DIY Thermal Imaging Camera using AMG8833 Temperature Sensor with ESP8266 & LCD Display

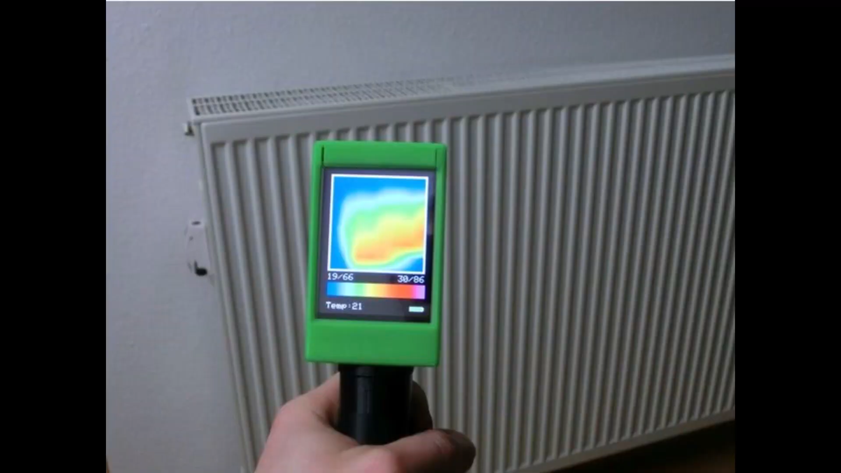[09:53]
The same device in the 3D casing looks even cooler and better.